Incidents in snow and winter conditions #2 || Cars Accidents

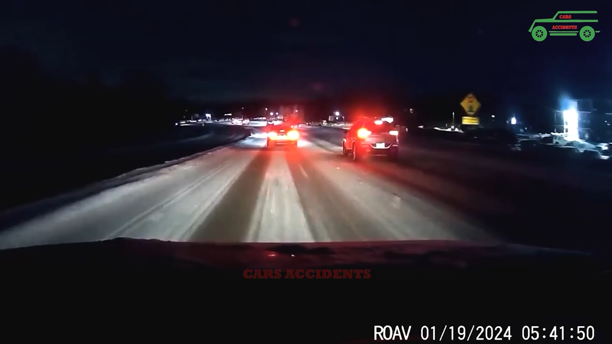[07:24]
Are you okay? Are you okay? I'm trying to break.